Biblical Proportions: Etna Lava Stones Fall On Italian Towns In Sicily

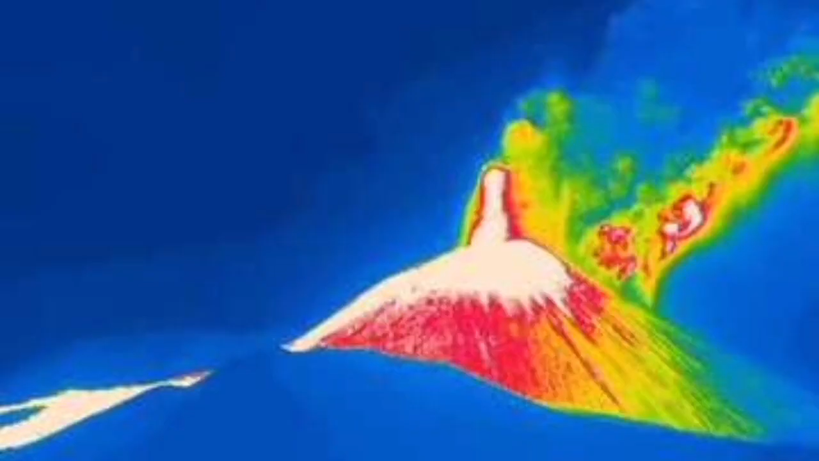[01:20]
this is a thermal image shows which part parts are the hottest parts and and
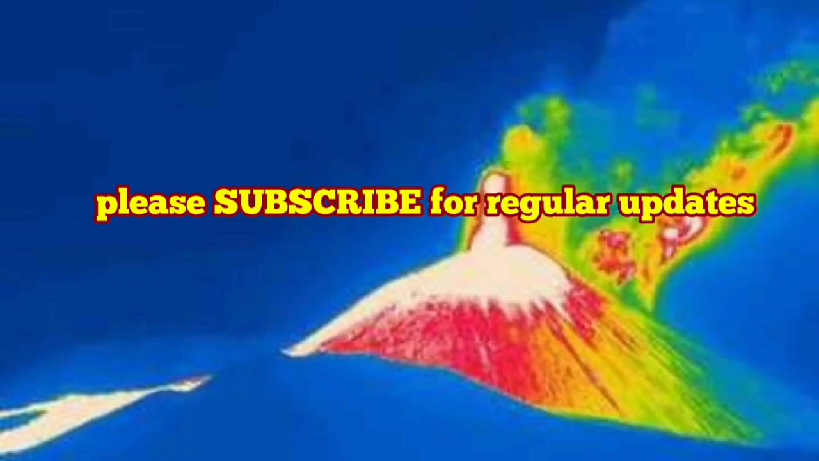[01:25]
you can see the of course the tip of the volcano where the eruption is happening is hottest this is the oldest so you and you